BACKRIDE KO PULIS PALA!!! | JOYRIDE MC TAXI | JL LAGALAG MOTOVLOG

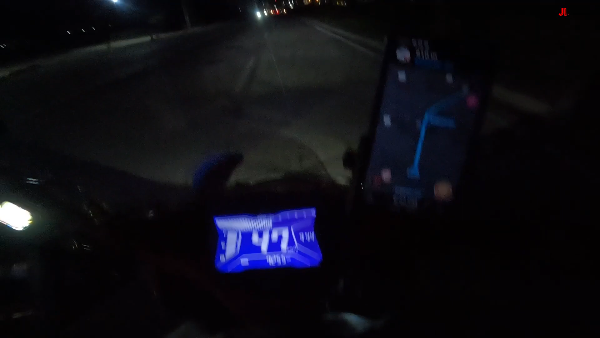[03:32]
Diretso lang po pala tayo dun Apo, diretso lang po Hindi pala pwede magluko yung Ano dito, yung joyride
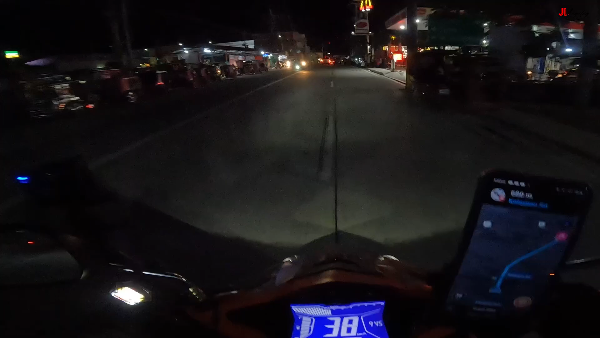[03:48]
Pagdating, sige diretso lang po tayo Pagdating dun ay kasabay kulong na
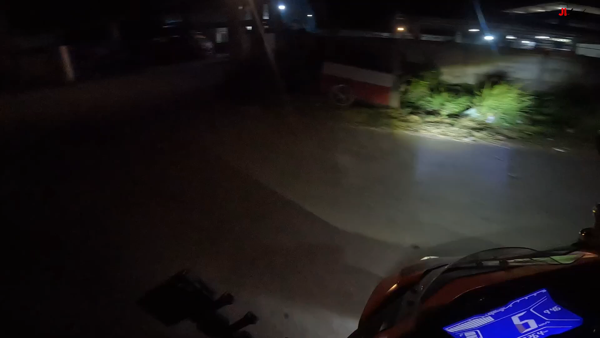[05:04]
Makukulong talaga ako na ito Ilalagpas Dito na Dito na Dito po pala sila Ay ginagawa na yung ano Sa fire naman po yan